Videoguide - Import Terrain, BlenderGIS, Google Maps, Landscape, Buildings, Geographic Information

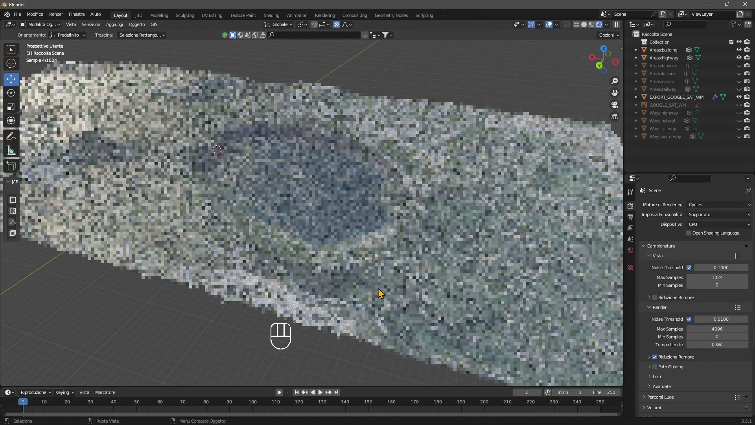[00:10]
And it's going to create a terrain. You can see now it's rendering the terrain using Cycle, so I'm just going to switch rapidly in Y-frame mode.